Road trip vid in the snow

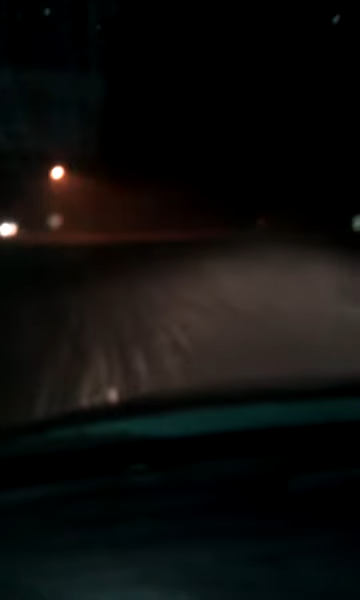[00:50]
I could cross country ski faster than this, and I can't see anything, so I'm just going to keep going, until I find a building, well, you're more than welcome to hang out,